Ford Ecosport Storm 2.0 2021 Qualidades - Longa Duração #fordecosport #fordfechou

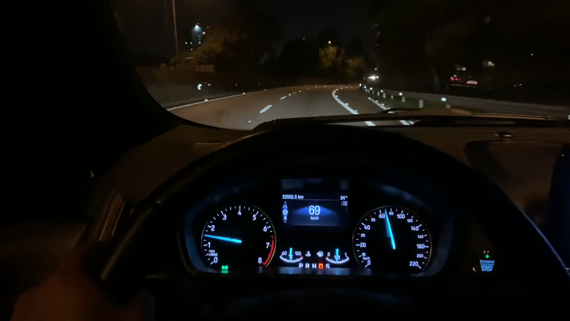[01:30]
Vamos... Ainda fiz o seguinte, pessoal. Calibrei os pneus. Vamos zerar aqui o consumo de combustível. As médias de combustível. Zerando todos os valores aqui, ó. Zerado a viagem 1. Vou deixar só na viagem 1, pessoal. Pra gente ter uma ideia, aliás, eu precisava entrar em outro perfil pra zerar o restante, pessoal. É fogo, ó. Vou ter que entrar aqui. Vamos ver aqui, ó. Vamos ver se eu consigo achar aqui. É, zerei.
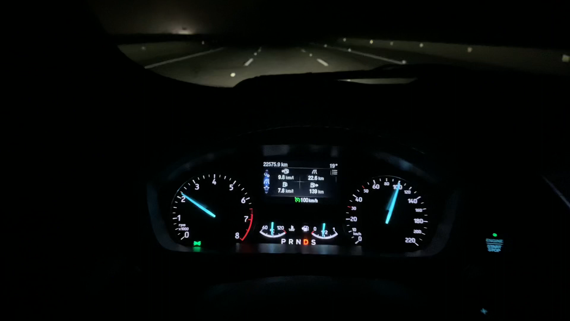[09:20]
Pena que, infelizmente, ó, está fazendo uma média um pouco inferior ainda do vídeo passado, fazendo 9.8 km com litro. Eu fico me perguntando aonde que encaixaria o EcoSport agora, né? Eu não gosto de desvalorizar o carro, né? Até porque a Ford saiu do mercado e vai sofrer uma desvalorização natural do carro, mas eu gosto sempre de avaliar o carro de forma isenta, assim, independentemente do mercado, até porque carro é uma questão de gosto, né? Tem gente que gosta realmente do carro, então eu tenho que avaliar de uma forma isenta.
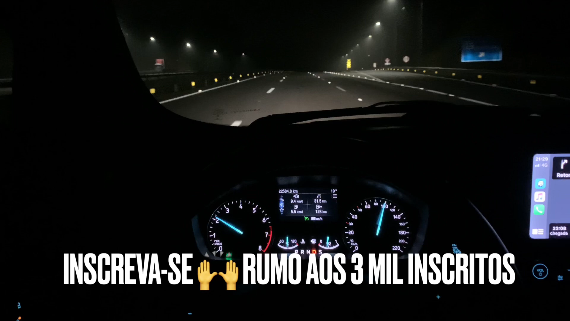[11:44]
Rodonel, rodonel aqui à noite é sinistro, né, ninguém aqui, ó, ninguém na estrada, agora apareceu alguns carros ali, até que enfim, e o consumo tá um pouquinho assustador, tá pior do que no vídeo anterior, pessoal,
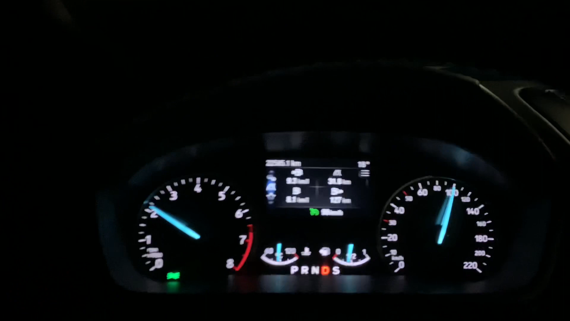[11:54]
9.3 quilômetros por litro, realmente, tomara que melhore.
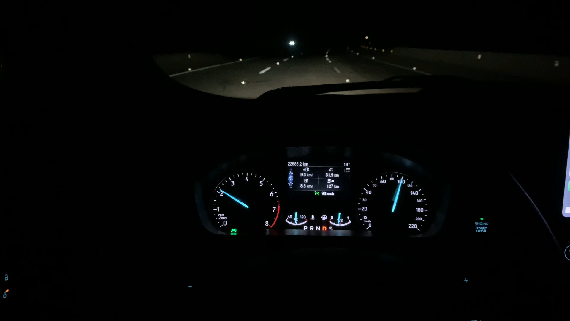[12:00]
Já rodamos aproximadamente 32 quilômetros, vamos ver se vai melhorar.